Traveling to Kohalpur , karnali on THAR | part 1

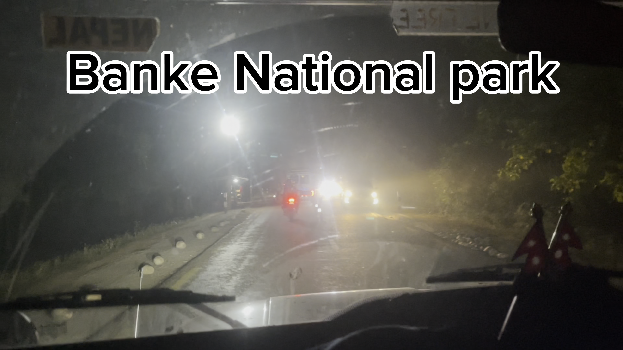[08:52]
सो यहाँ चाहिँ चेक पोस्ट रहेछ है पुलिसले रोक रोक भनेर त्यो आर्मी चेक पोस्ट त्यो अल राइट हाम्रो चाहिँ टाइम कार्ड पाइसक्यो
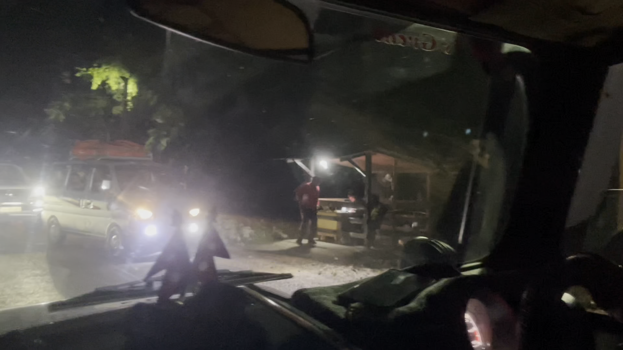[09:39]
अल राइट यो चाहिँ बुझाउने ठाउँ उताबाट आउँदा चाहिँ यहाँ बुझाउने ठाउँ रहेछ
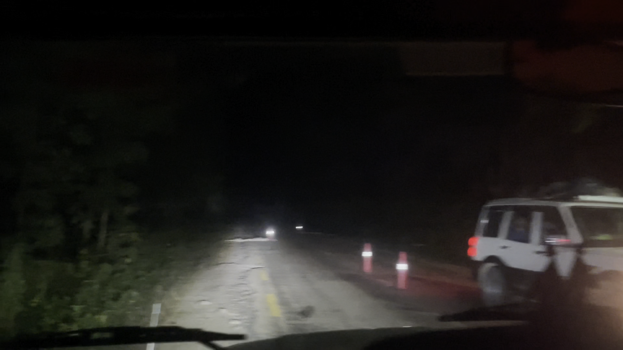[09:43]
यो यता हरन सरन केही बजाउन पाइन्न यता बजायो भने उता गएर कारवाही गर्छ यता पुरा ठाउँ ठाउँमा क्यामेराहरू नै होला है
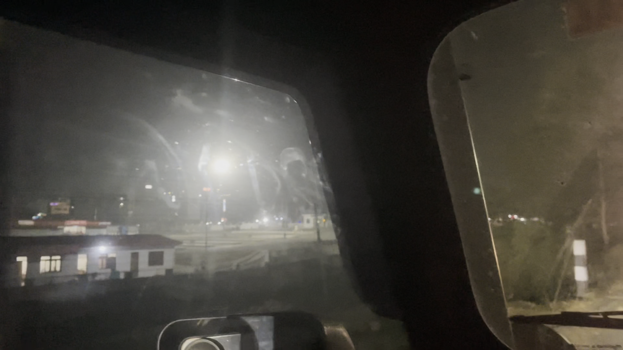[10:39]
पिक्यू पूरा एयरपोर्ट सो ये जो कोहलपुर चौक इतना जो सुरक्षित
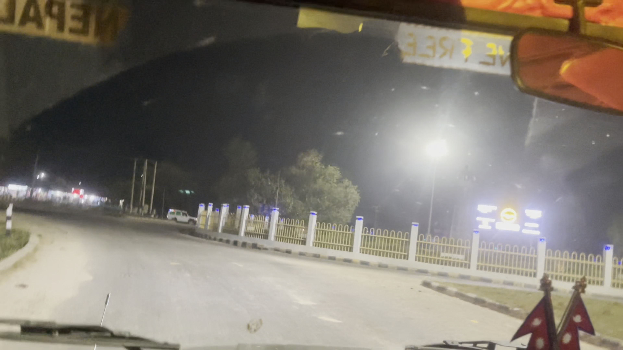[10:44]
इतना नेपाल गंज जब मैं 16 किलोमीटर से यार नेपाल गंज तो हम सीधे जाने
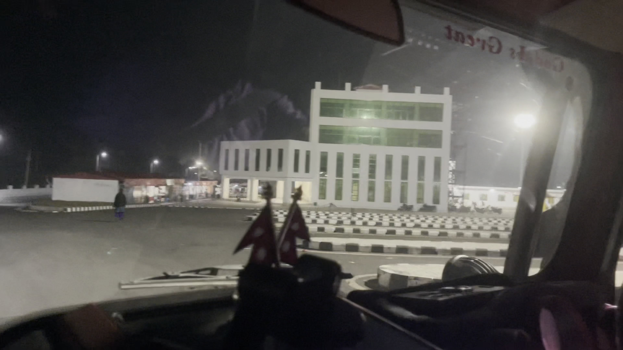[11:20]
यार ऑयल इस समय को बेस्ट उत्ता पत्थर डर दामन तार चल दम एक क्राउन घूम दम ना क्या चला कोहलपुर बस पार्क
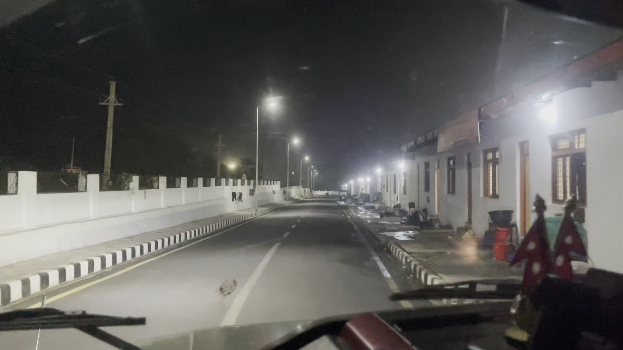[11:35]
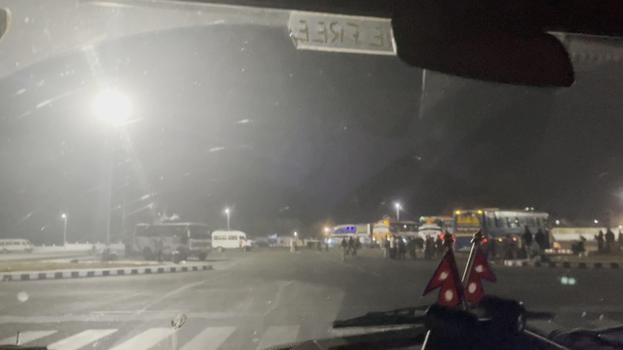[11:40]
कोहलपुर बस पार्क एकदम ठुलो रहेछ है
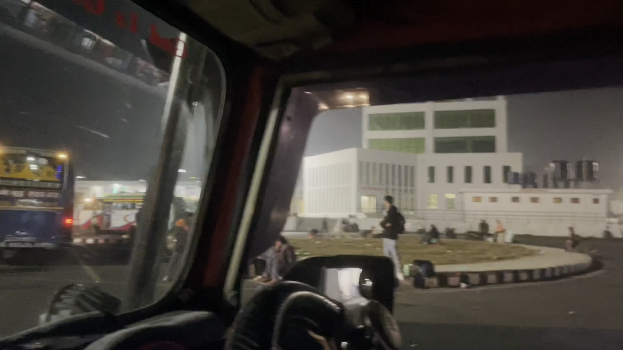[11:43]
भित्र यात्रु विमानस्थल है विश्राम स्थल पुरा छ है सही छ त फेसिलिटीहरू
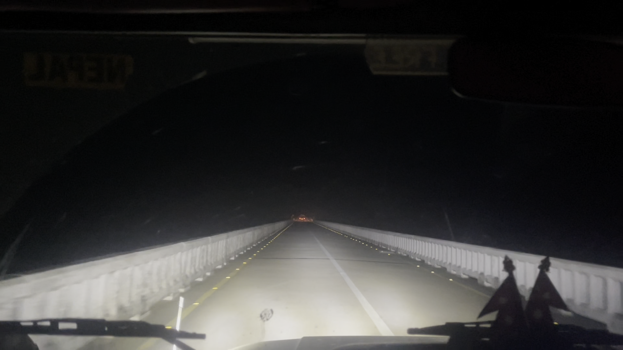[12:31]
पुलमा छौँ है हामी जङ्गलभित्रै छौँ त्यो चेकपोस्ट चाहिँ आएको छैन अझै पनि सेकेन्ड चेकपोस्टको इन्डिङ कति ठुलो पुल हो
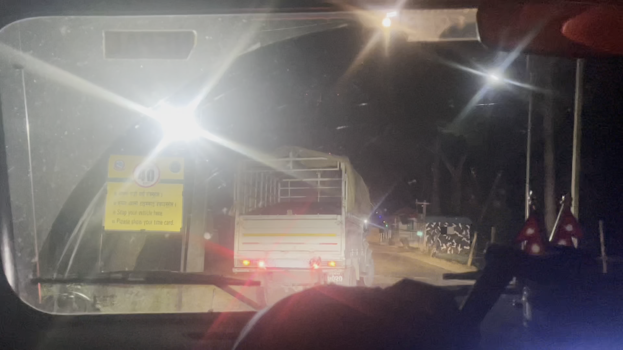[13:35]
अगाडि चाहिँ चेकपोस्ट छ है दुइटा
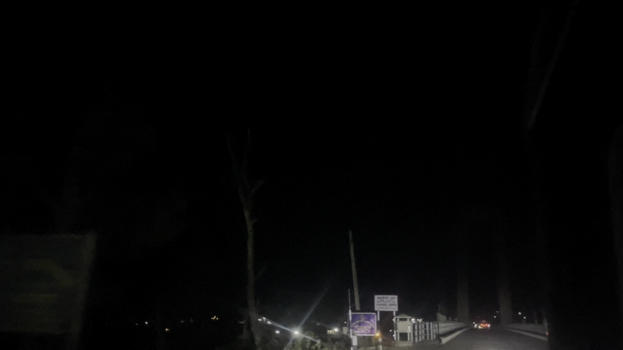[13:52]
ठुलो कर्णाली ब्रिज आइसक्यो है देख्न सक्नुहुन्छ